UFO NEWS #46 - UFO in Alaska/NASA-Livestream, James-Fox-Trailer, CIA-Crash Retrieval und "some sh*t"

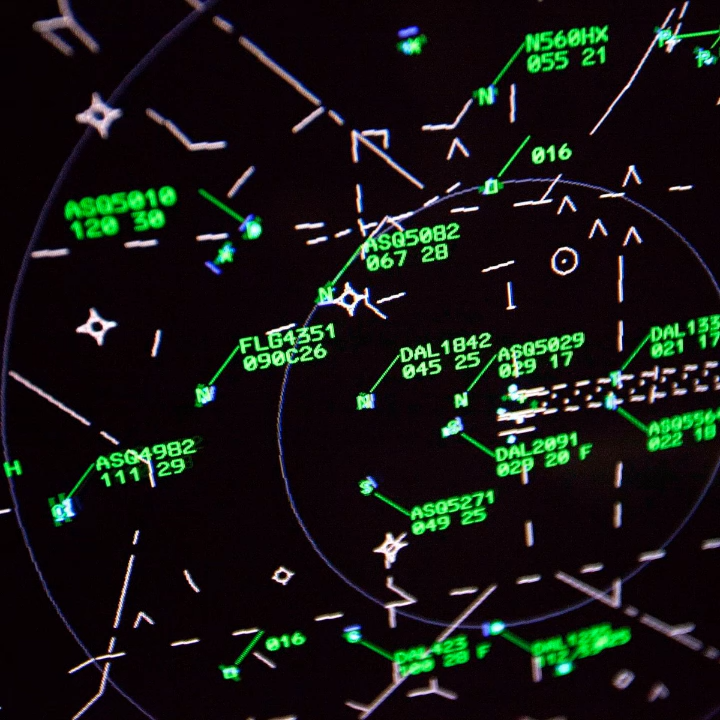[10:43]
Ähnliches passiert auch in Europa, sowohl bei der zivilen als auch bei der militärischen Flugüberwachung. Das bedeutet allerdings natürlich folgendes.
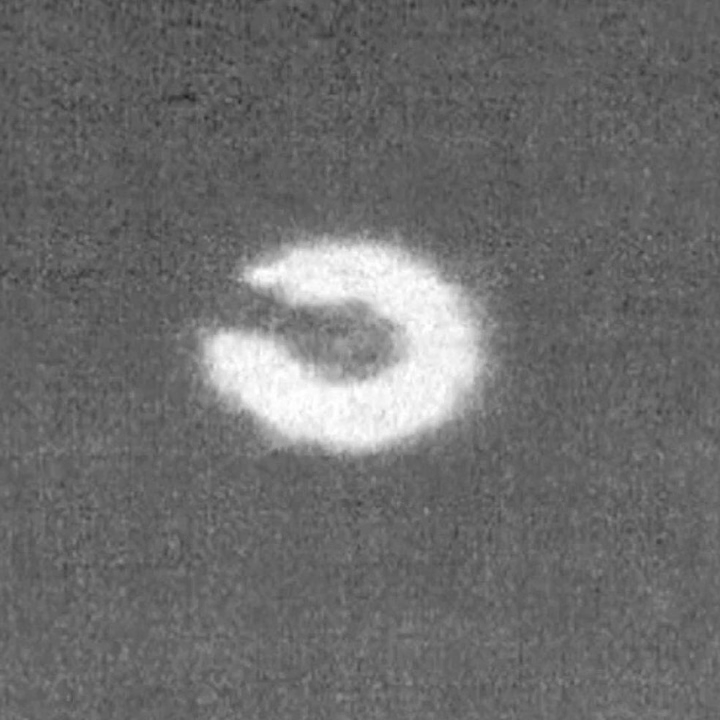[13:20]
Natürlich könnte man aufgrund der schlechten Qualität auch anderes hineininterpretieren, etwa einen dunklen Aufbau. Auch die Größe und die dreidimensionale Gestalt lassen sich nur schwer erahnen.